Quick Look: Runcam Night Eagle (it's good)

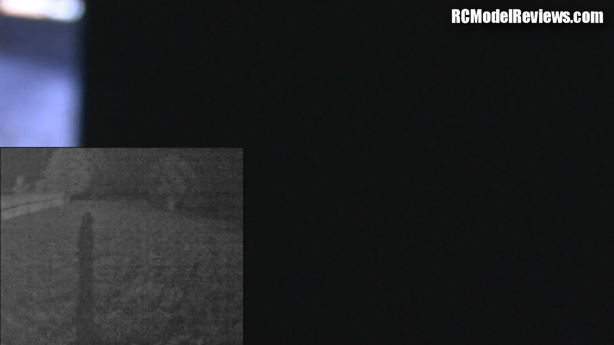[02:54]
screen you can actually see the shadow which is from the street lights way over there which and I'm showing showing the sony camera you see that the sony camera is pacing the same way as the
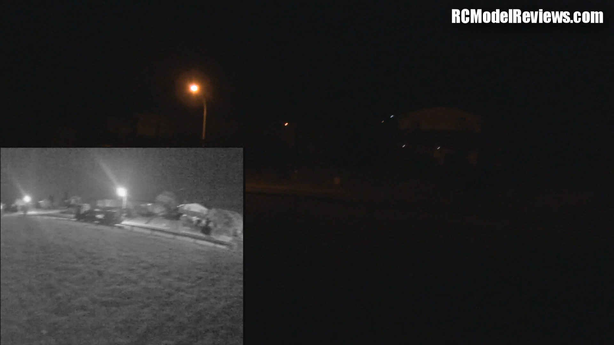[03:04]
as the run cam and you just can't see anything if I didn't have this
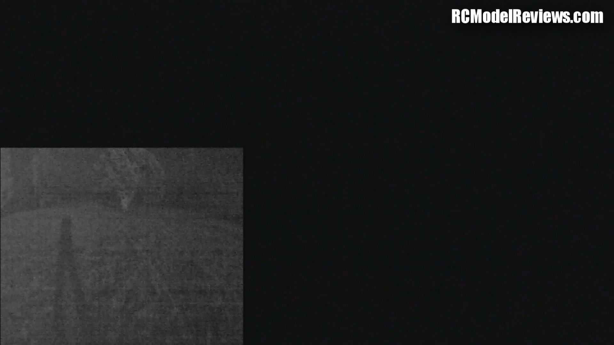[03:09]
camera I couldn't see where I was going I'd walk into something my eyes simply cannot see in this